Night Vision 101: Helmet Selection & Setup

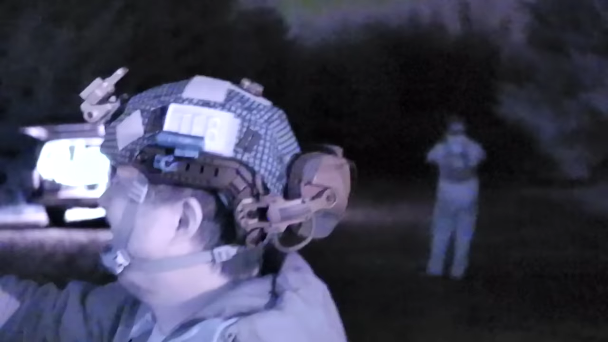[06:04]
Opscore amps have a rear mounted swing arm that allows them to swing out that way as opposed to these which sort of rotate back and forth and pop in and out against your head.
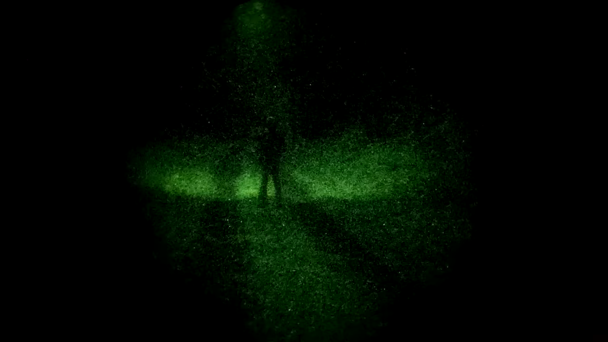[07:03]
Another thing the IR flasher can be used for is signaling on a lot of newer stripped down lightweight night vision housings.
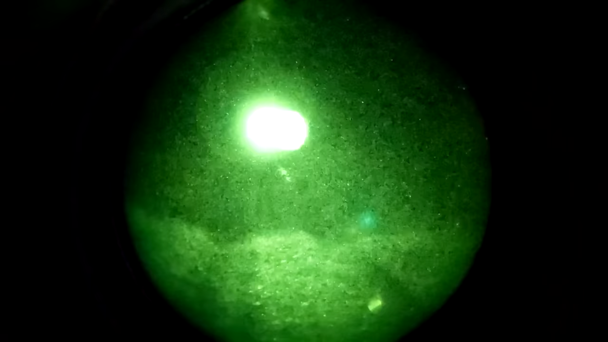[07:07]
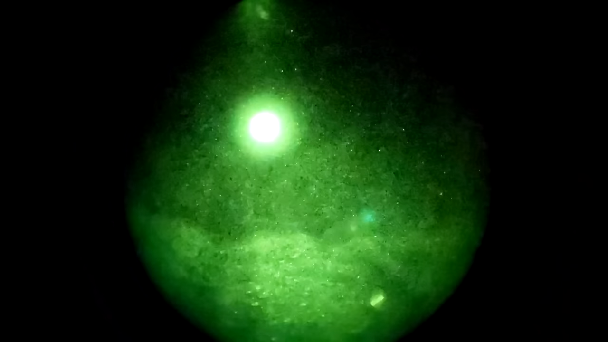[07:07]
The IR flash feature is eliminated because it typically doesn't serve all that much of a purpose but it can be useful for signaling. If you don't have one of those you can say hey I'm uh you know I'm on the ridge opposite you look
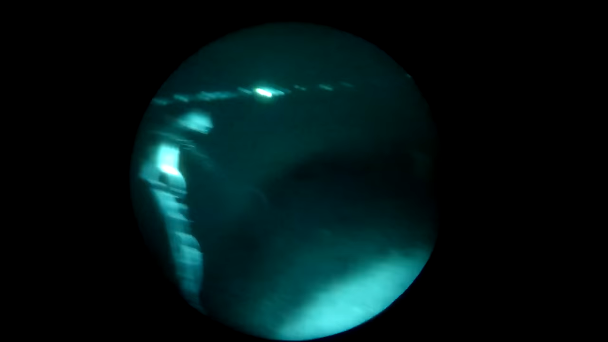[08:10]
down at whatever you're doing as a task light map reading light what have you without necessarily pumping out a whole ton of illumination.
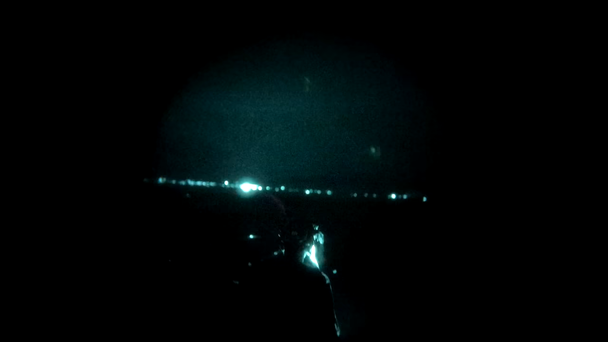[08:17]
The other thing you might want is the possibility to have supplemental illumination you know either white light just for general range tasks or IR if you want to provide supplemental illumination.
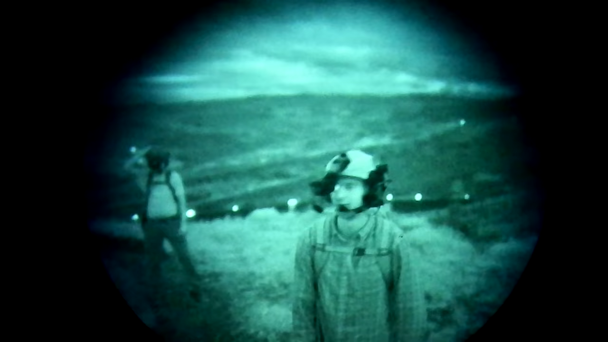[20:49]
That you know is fine for me because I don't use these very often like if you're ever walking around in the woods with your buddies and someone's got their flasher on it's really annoying.
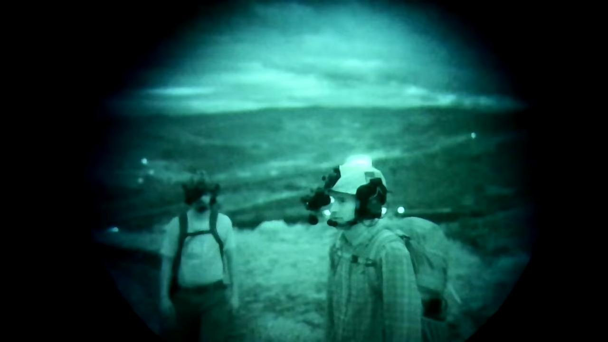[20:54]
Every time you look over at them you get blinded. Also you know it could give away your position so it's not something that you just turn on as soon as it gets dark and leave on all the time.
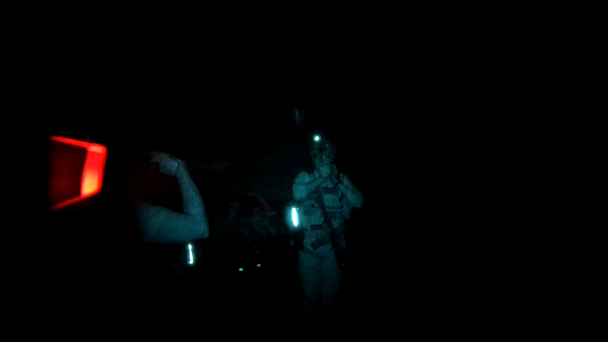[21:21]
Patches got IR glints on the side make you a little bit more visible if somebody shoots some IR your direction that's just sort of like a I know a team ID thing.